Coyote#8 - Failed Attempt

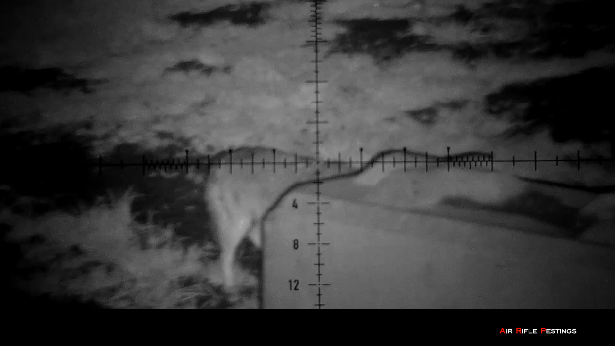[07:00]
I can't see it anymore, so the suspense was killing me. I began to panic and I couldn't find it. I'm not sure if it left or what's happening with it.
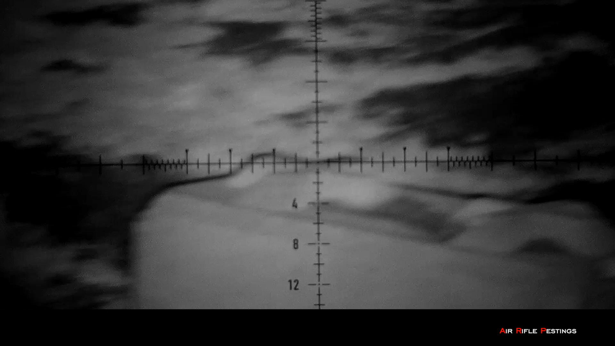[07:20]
Where did it go? So I just paned around and tried to find it. As you can see the char cam still didn't come on. So I scanned back and forth, wondering did it run off?
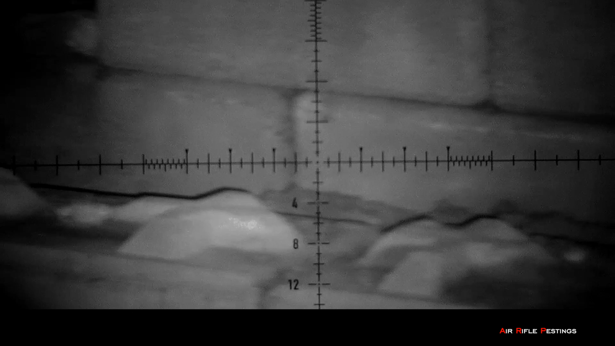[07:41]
So hard to see in the dark like this.
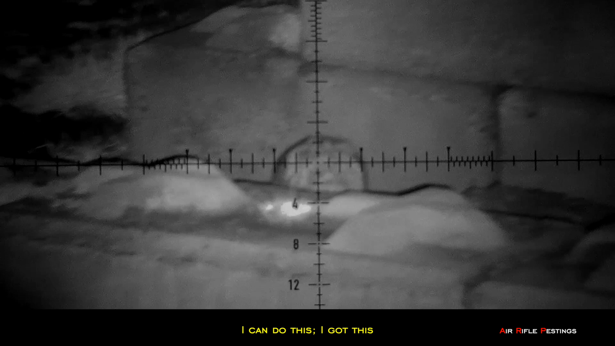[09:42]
I've done this before. Just waiting for the head to pop up now. So I zoom in a little bit.
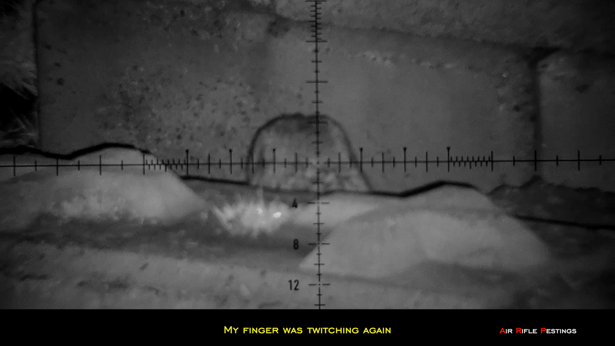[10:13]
My finger began to twitch again. My anticipation was getting worse. Where I get the chance to shoot? There?
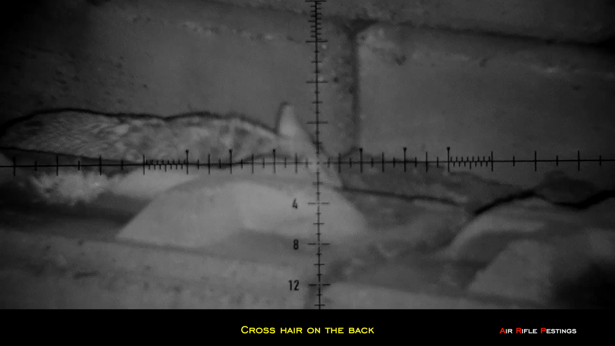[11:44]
In slow-mo. It turned to the right and down. Just a little piece of the shot. I didn't see any ricochet off the concrete. That's why I thought I got it. You can see the tail. It ran off to the left. Yup. I missed.
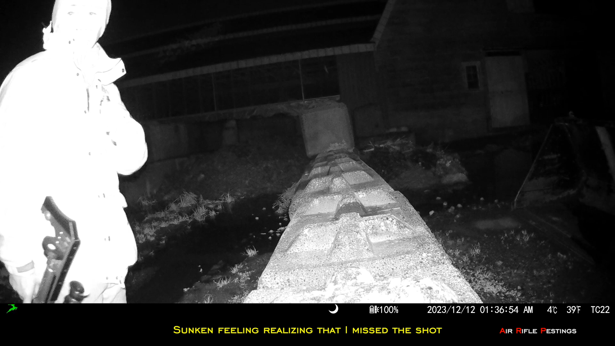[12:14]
Sunken feeling realized that I missed the shot. I couldn't believe what just happened. This coyote was lucky. Because of my poor shot perhaps.